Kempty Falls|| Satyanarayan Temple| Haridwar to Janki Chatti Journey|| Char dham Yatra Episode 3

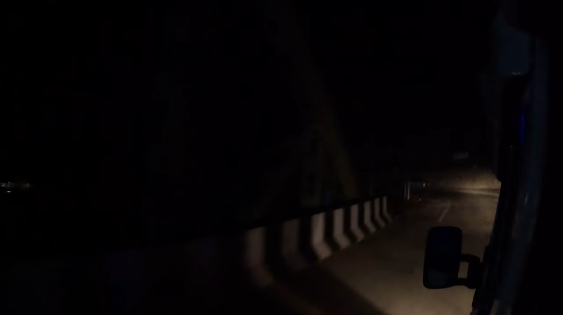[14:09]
केमटी फॉल्स में बहुत जाधा टाइम लगा दिया इसलिए आखिर तक अंधिरा हो ही गया यहाँ पे हम सब का रेजिस्ट्रेशन चेक हो रहा है काफी लेट हो चुका है पूरी तरह से अंधिरा हो गया है और यहाँ पे साथ बजी के बाद गाड़ी नहीं चलता है
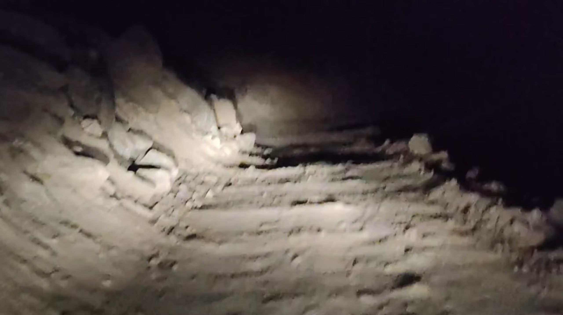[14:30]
फिर भी हम लोग आगे बढ़ते जा रहे थे क्योंकि कैसे भी हमें जानकी चटी पहुँचना है जिस वज़े से हम लोगों को फाइन भी भरना पड़ा था
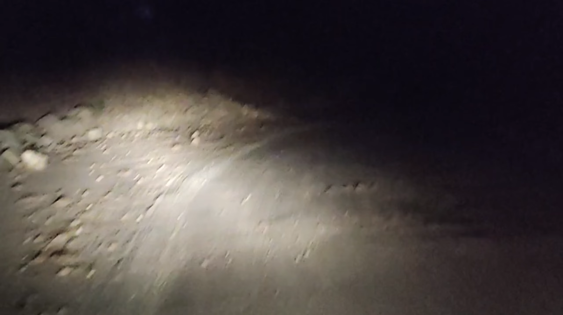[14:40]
साथ में रास्ते भी बहुत खराब होने लगे रास्ता पूरा तूटा हुआ था जिस वजे से हम लोगों को बहुत धीरे धीरे चलना पड़ रहा था
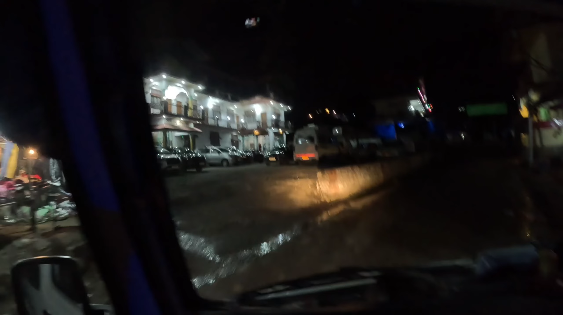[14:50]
आखिरकार हम लोग जानकी चटी पहुँच गए यहाँ पहुचने के बाद हम लोगों का नेक्स्ट काम था होटेल धूनना होटेल तो बहुत सारा एवेलेबल था लेकिन रूम का कंडीशन अच्छा नहीं था